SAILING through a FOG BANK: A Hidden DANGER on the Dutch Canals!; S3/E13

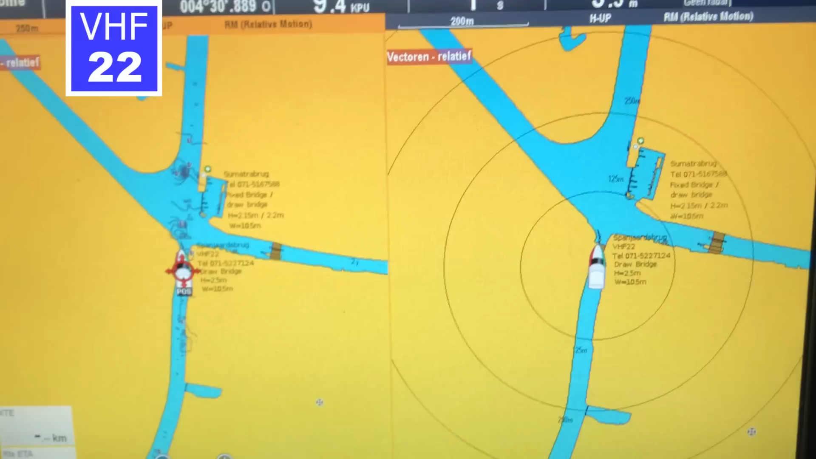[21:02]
Let's have a look. No AIS targets on my screen.